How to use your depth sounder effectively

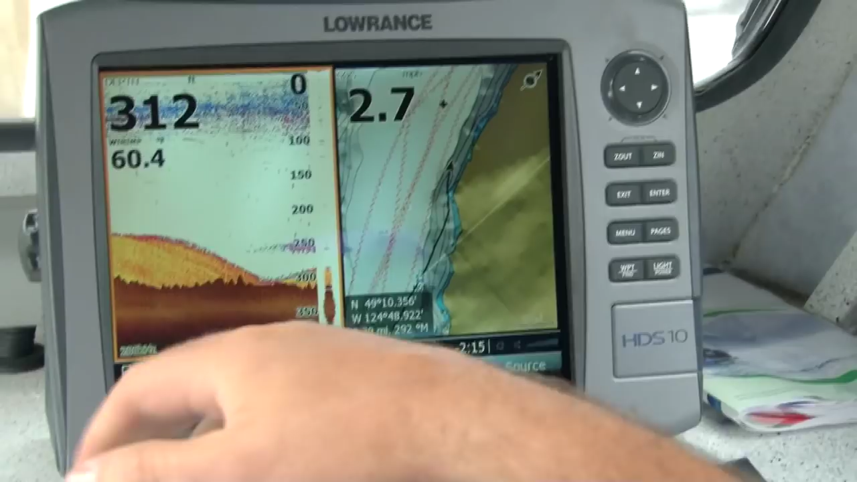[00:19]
As you can see on the screen right now, there's two screens. GPS on one side, sonar on the other.
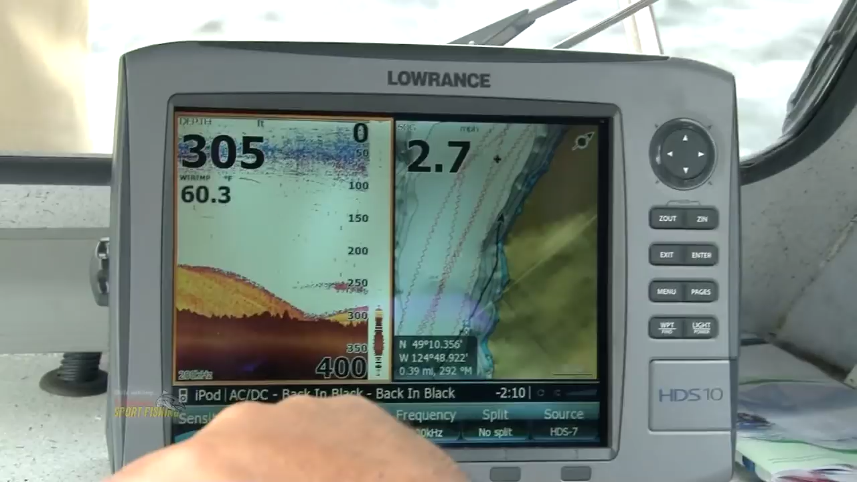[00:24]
On screen: depth 305 ft, water 60.3°F
A lot of different companies have fish symbols. We have fish symbols in ours.
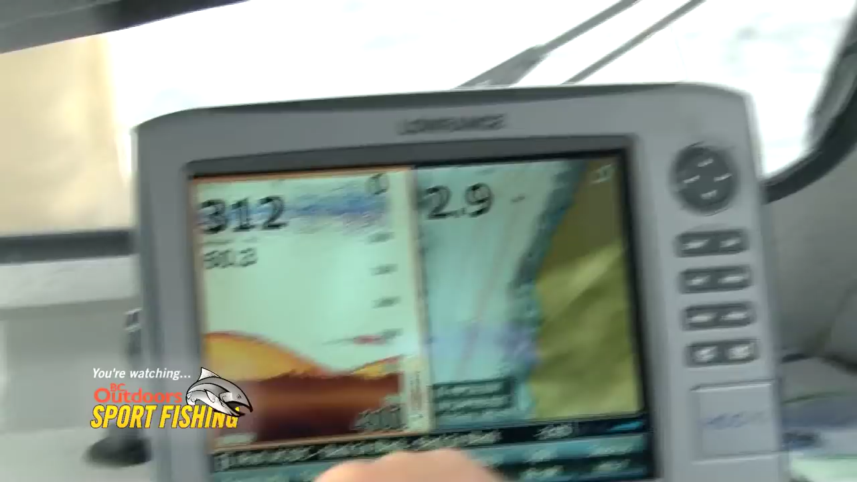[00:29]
What we suggest is you turn those off. When you see these arches like this and these lines, it's a true representation of what's in the water.
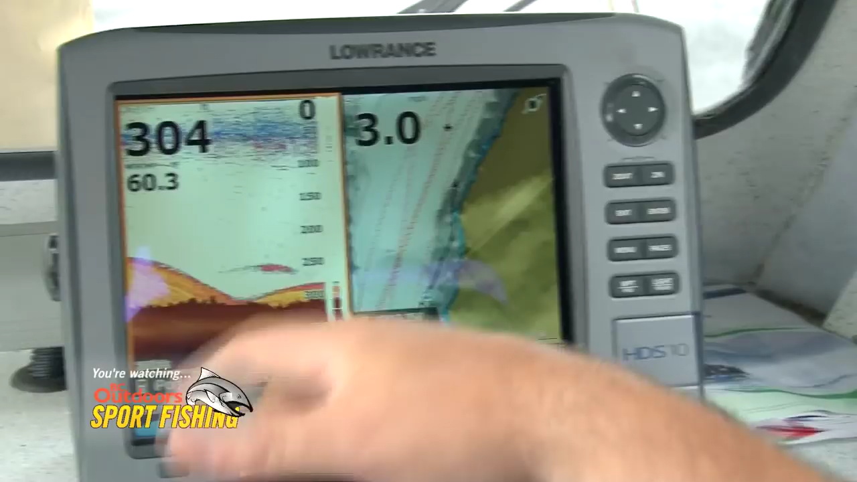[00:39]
Those are actual fish. You'll see bait balls. You'll see thermocline.
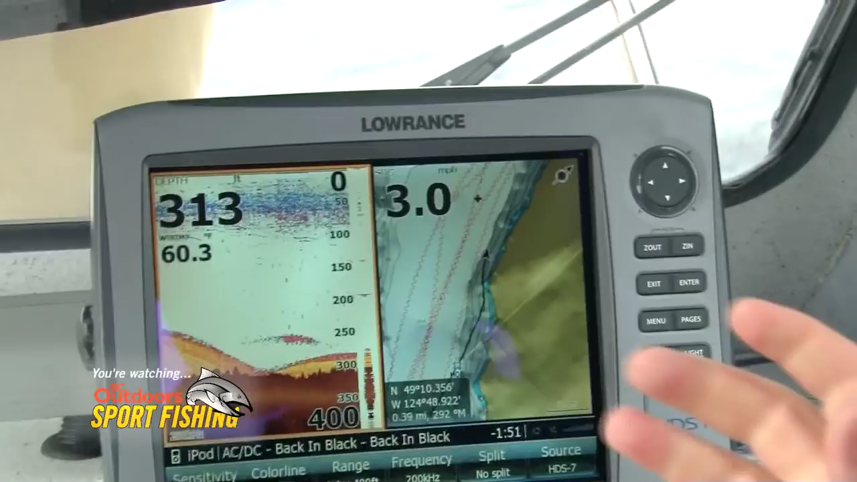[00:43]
On screen: depth 313 ft
You'll see surface clutter. You have to be able to learn to read through that. And you can see on these screens that there's lots of straight lines. We're fishing for sockeye out here in Alberni Canal today.
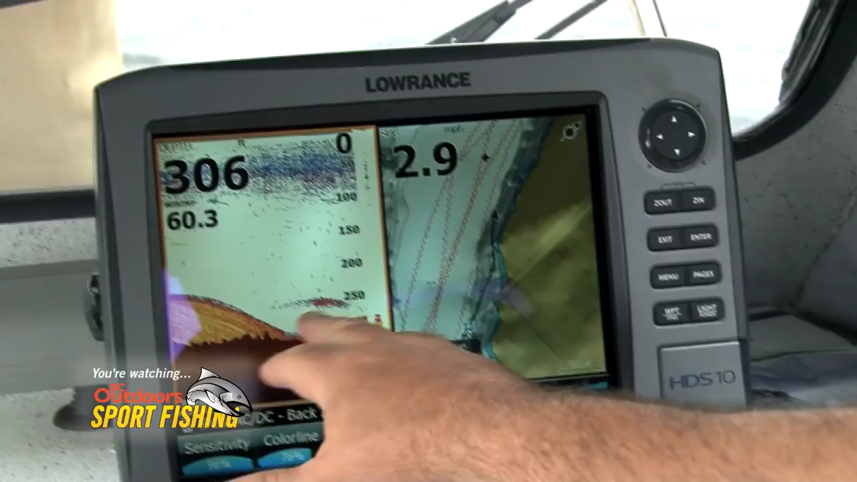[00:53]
On screen: speed 2.9 mph
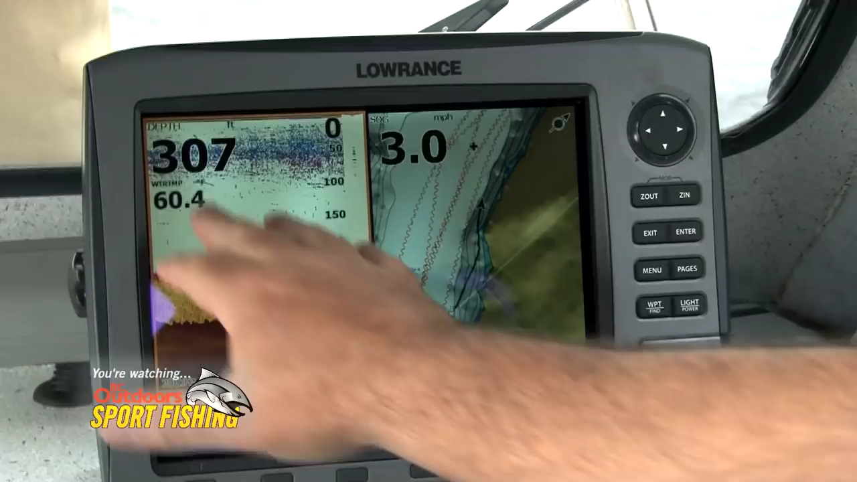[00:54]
On screen: depth 307 ft, speed 3.0 mph
And you can clearly see that those are fish. The longer it is, the bigger the fish is. Not necessarily the thicker. So a lot of times if you're not moving, you'll see straight lines.
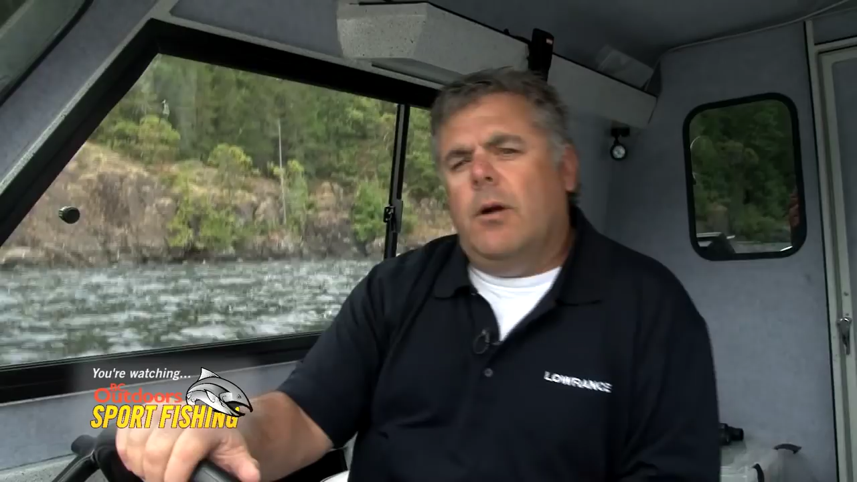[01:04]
If you're anchored for sturgeon in the Fraser River, you'll see straight lines. An arch is coming into the cone and leaving the cone. So sometimes you'll see the full arches. Sometimes you'll see straight lines. On this side you have GPS.
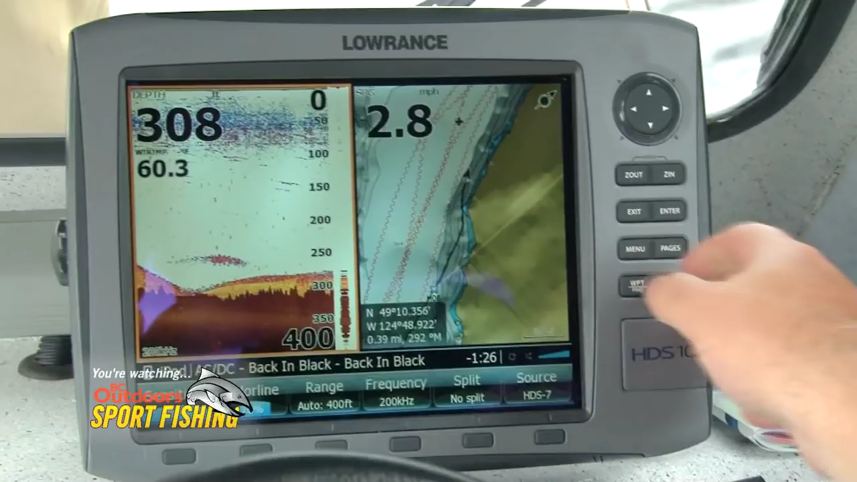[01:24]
It always keeps you in the center of the screen. You can move your cursor up and down. See how the orange box is highlighted on this side. I can move my cursor. I can hit the go to button.
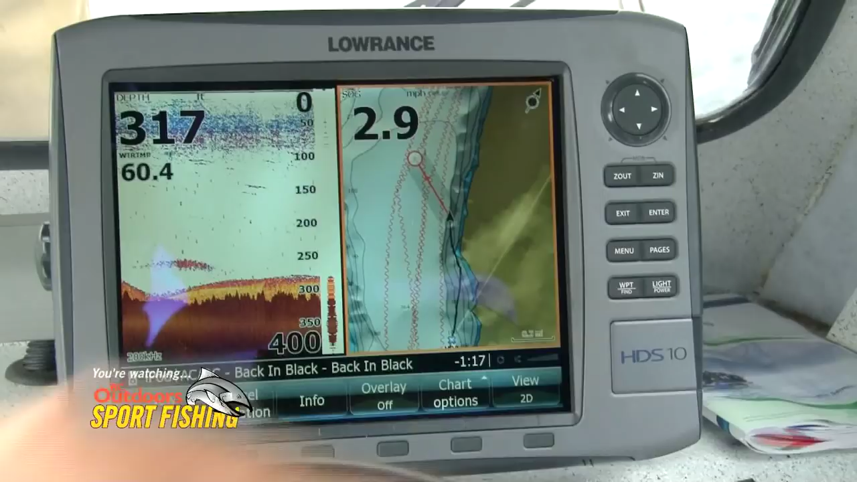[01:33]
On screen: depth 317 ft, speed 2.9 mph
It'll draw a straight line from where we are to where we want to go. So you can follow that in the fog. You can put waypoints in for your favorite fishing spots. There's other views that you can use.
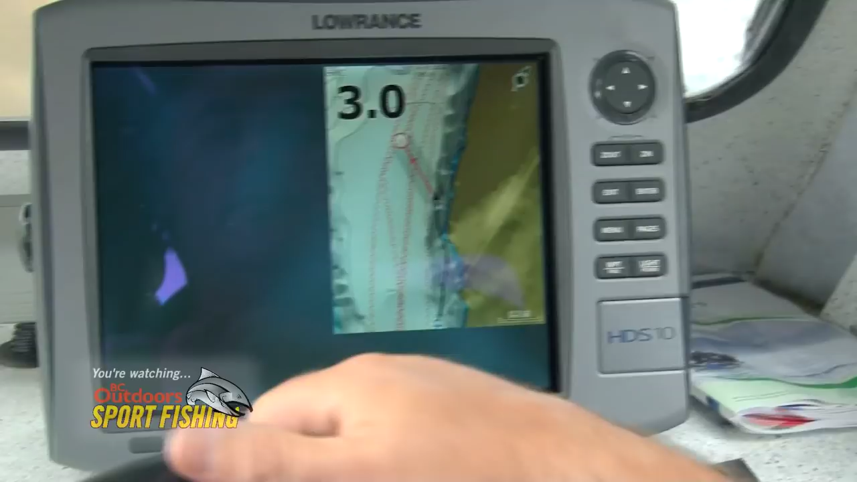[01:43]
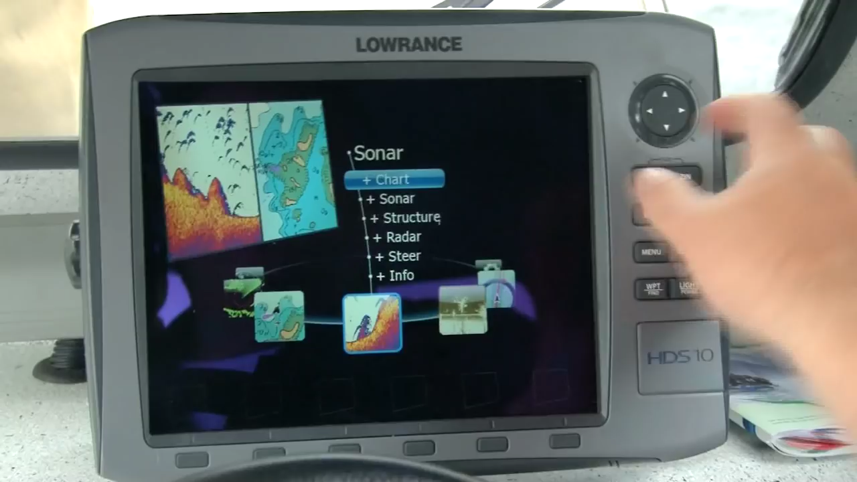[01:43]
We have this new side structure scan imaging.
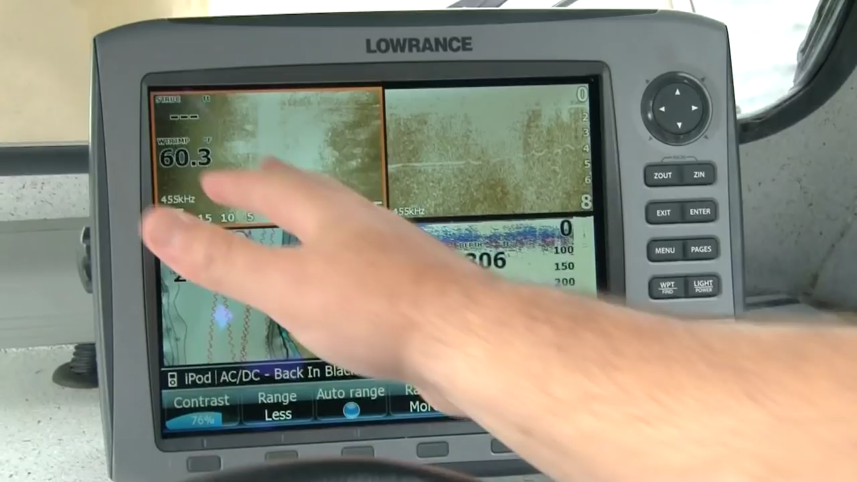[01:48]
You can look out to the side. You can look to the bottom. You can have all different kinds of views.